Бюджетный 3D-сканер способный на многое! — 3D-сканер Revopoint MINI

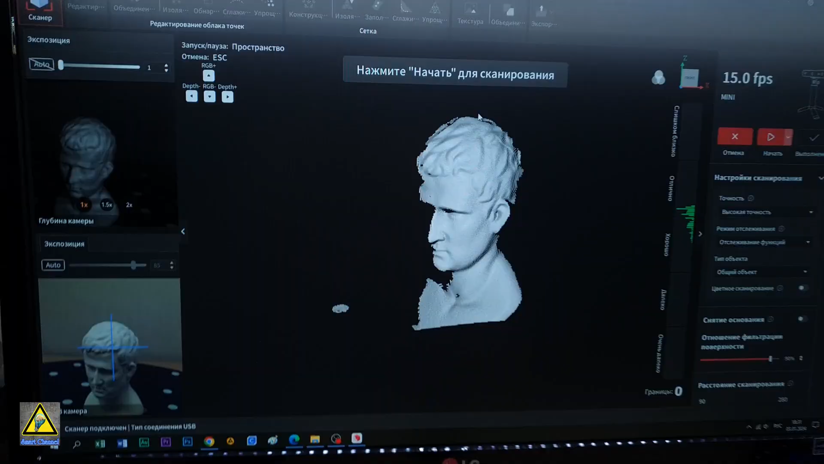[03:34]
Идеальный пример такой модели идет в комплекте. Как раз с нее предлагаю начать знакомство с этим сканером.
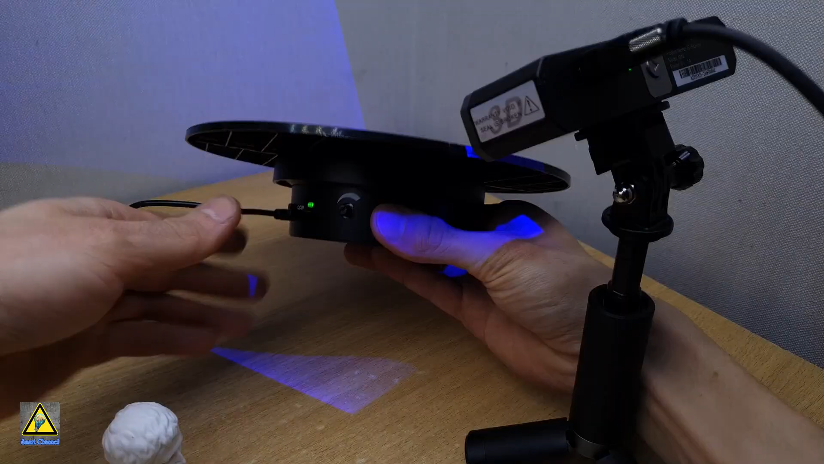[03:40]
На поворотном столе задаю среднюю скорость вращения, устанавливаю модель, направляю сканер и запускаю процесс сканирования. Для этого достаточно одного полного оборота.
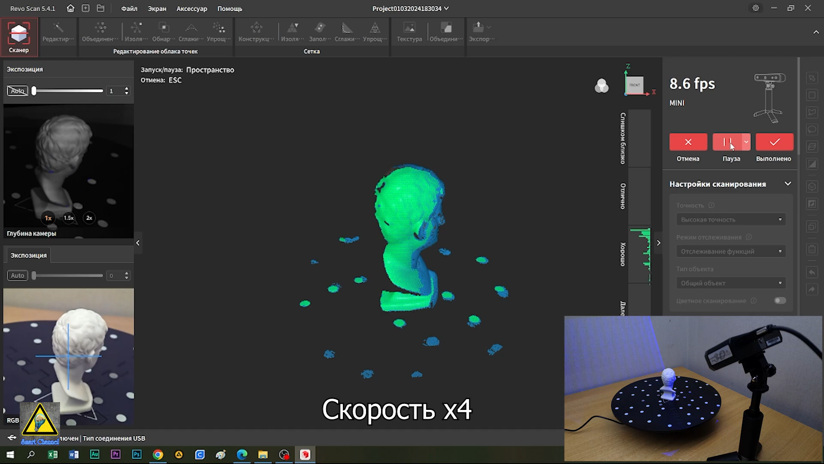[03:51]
Большое число оборотов и как следствие большее количество снятых кадров не способствует повышению точности модели. Одно сканирование, но на близком расстоянии от объекта обеспечит наилучшую точность.
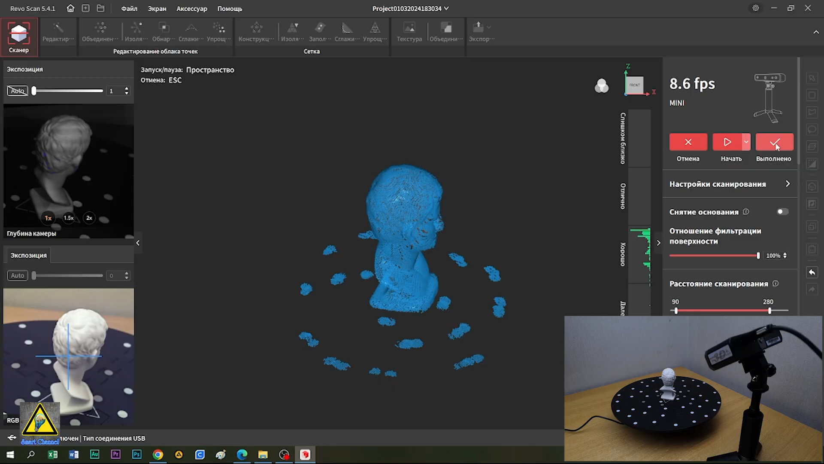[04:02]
Отсканировав модель, можно наблюдать серые зоны, это места, которые не попали в зону сканирования.
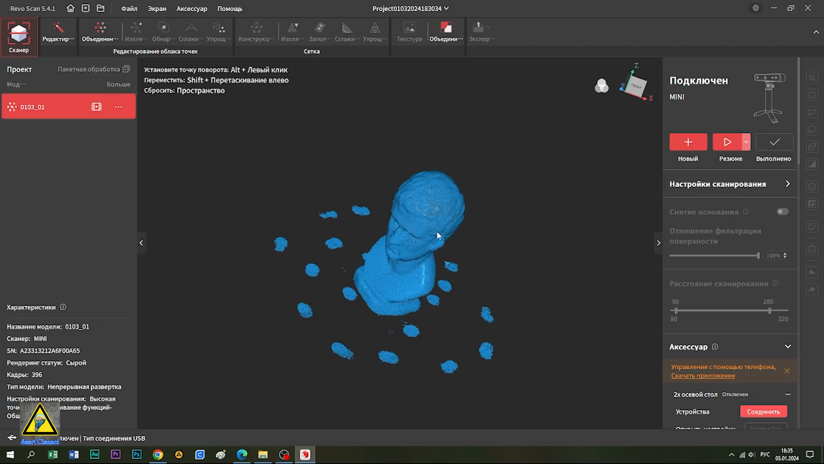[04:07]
Для их захвата меняем положение сканера или модели и делаем еще один скан.
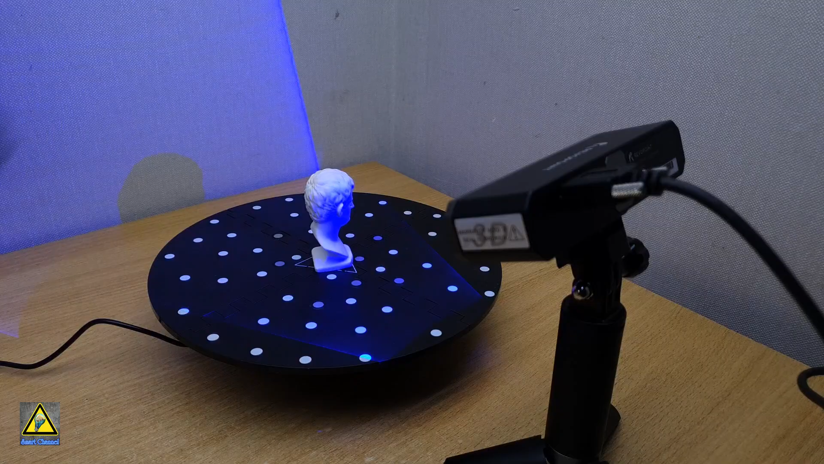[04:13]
Для уменьшения шумов и артефактов на будущей 3D модели, задний фон можно закрыть черным пакетом идущим в комплекте.
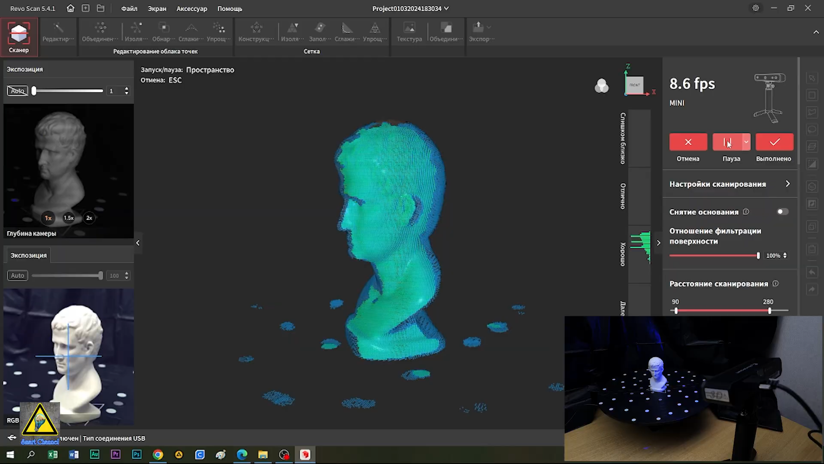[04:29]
Скан готов, переворачиваем модель для захвата основания.
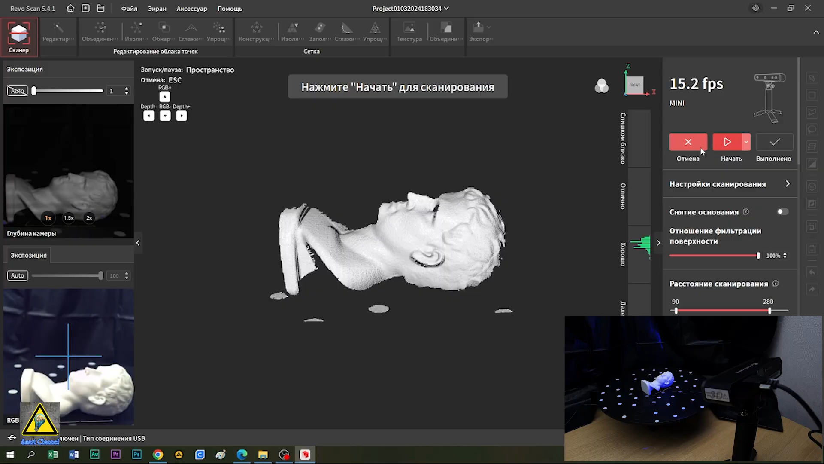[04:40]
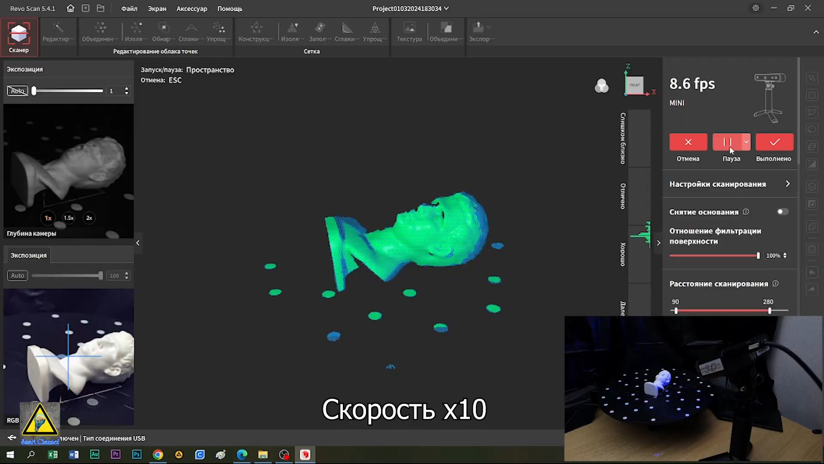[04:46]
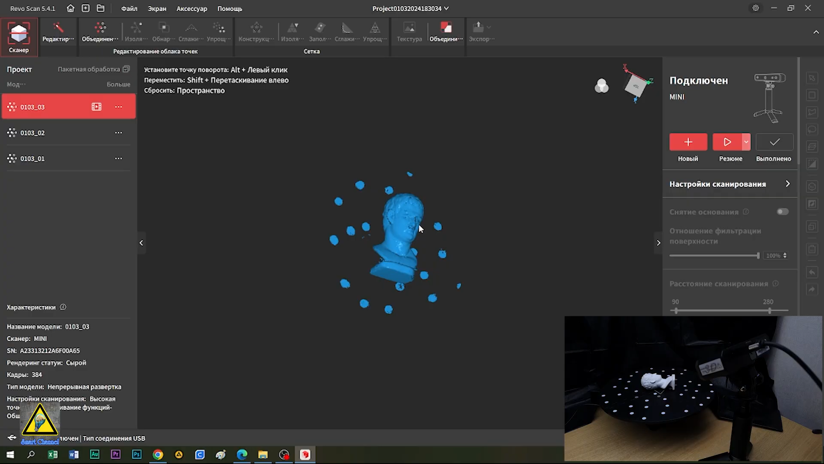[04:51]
Снова переворачиваем модель и сканируем недостающие участки.
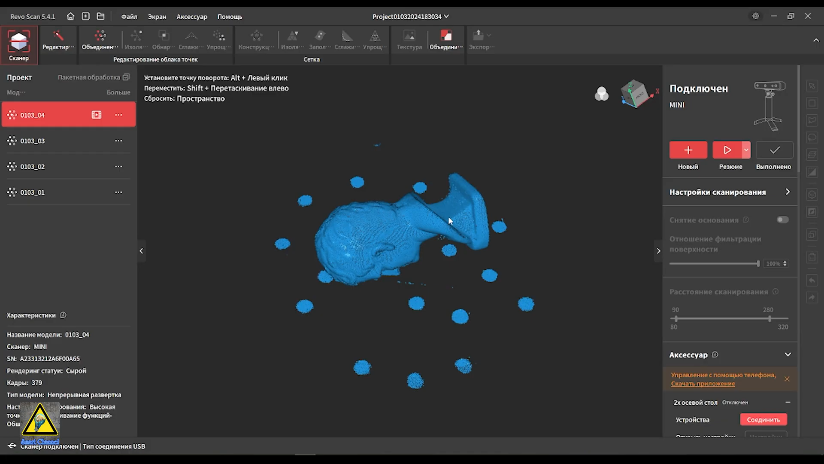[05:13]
Таким образом мы получили 4 различных скана одной модели, отсканировав ее со всех сторон. В зависимости от сложности сканируемой модели, сканов может быть как больше, так и меньше.
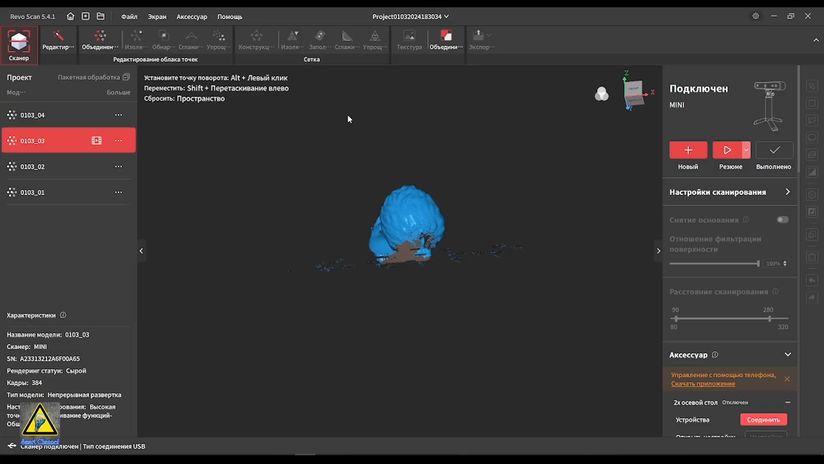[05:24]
Теперь наша задача их объединить в одну полноценную модель, но сначала их необходимо подготовить, очистить от шумов и ненужных элементов.
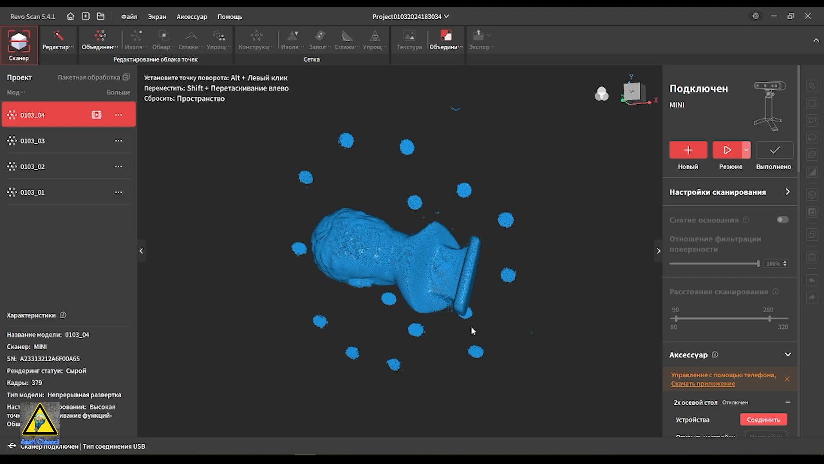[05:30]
Первый инструмент, который я буду использовать, это объединение облака точек.
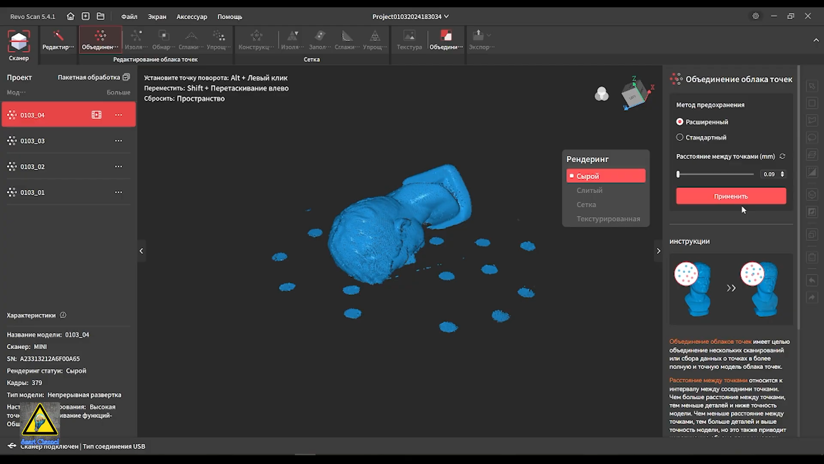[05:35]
Используется для сбора данных о точках в более полную и точную модель, где необходима хорошая детализация,
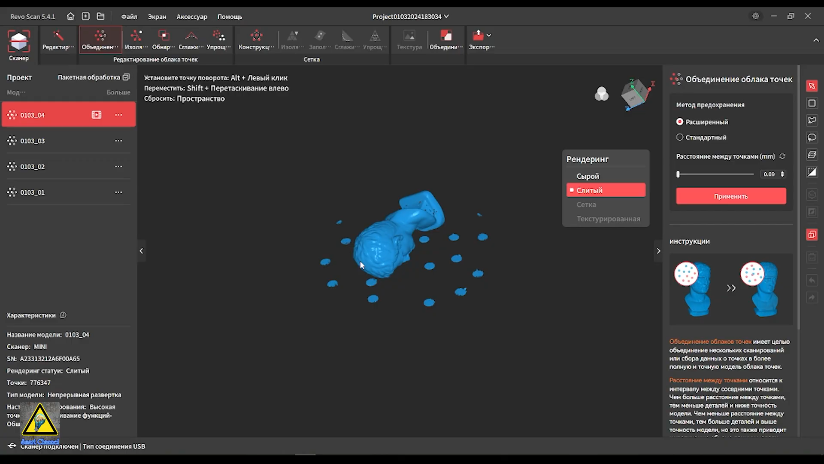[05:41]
расстояние между точками выставляю 1,1 мм.
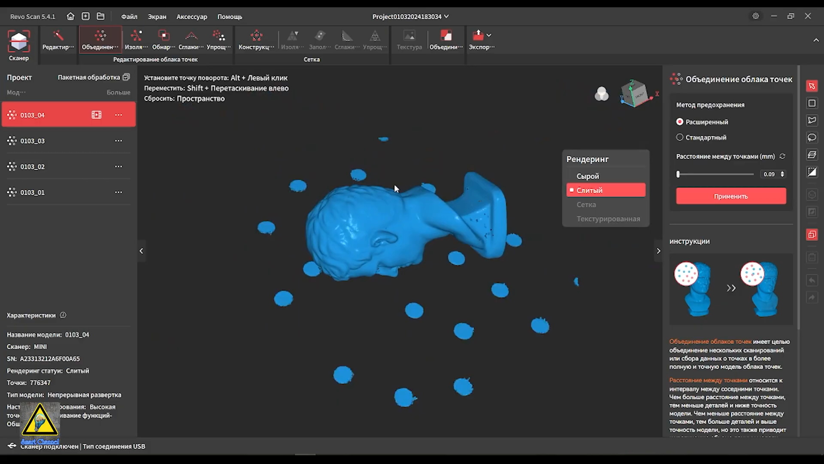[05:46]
Следующий инструмент – изоляция. Удаляет точки и их скопления, которые не имеют отношения к основной модели.
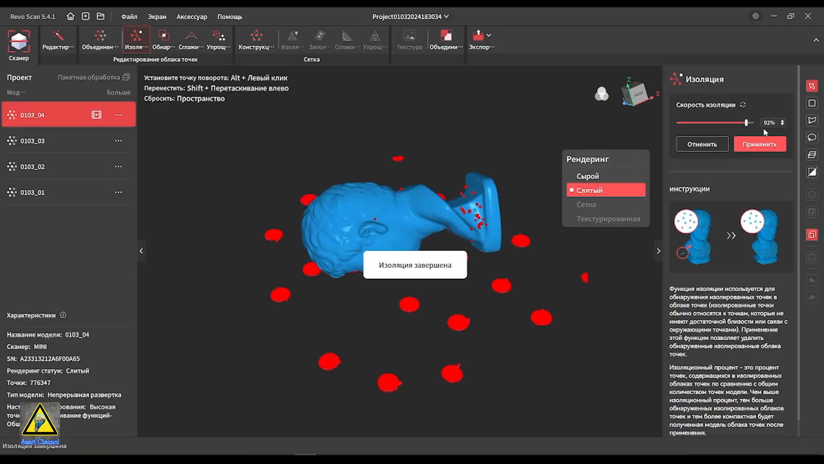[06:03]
Можно видеть, насколько чище становится модель после данного инструмента.
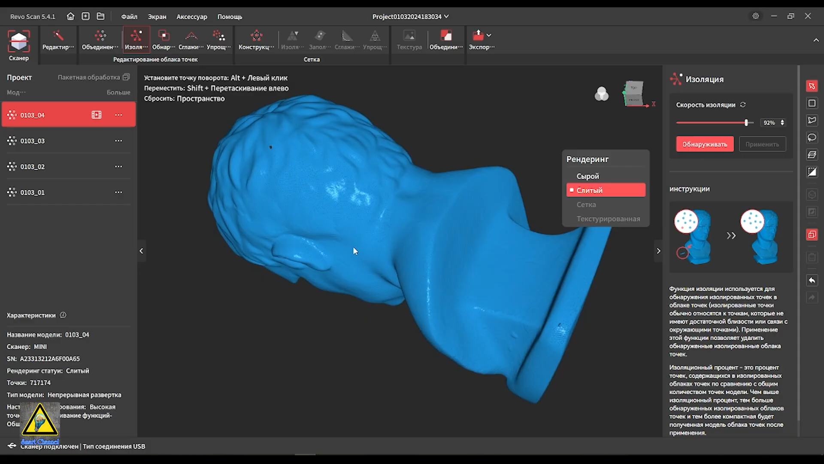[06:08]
Следующий инструмент, который буду использовать, это обнаружение совпадений. Используется для удаления перекрытий точек.
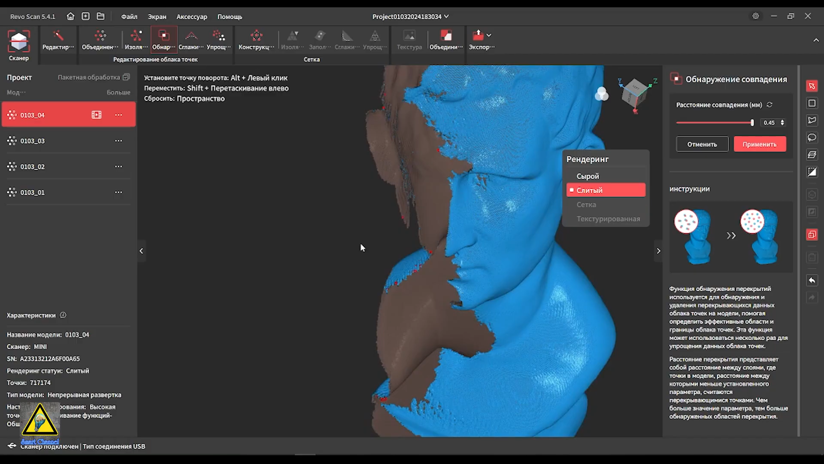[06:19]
Для лучшего результата можно переменять несколько раз, указывая различные расстояния совпадений.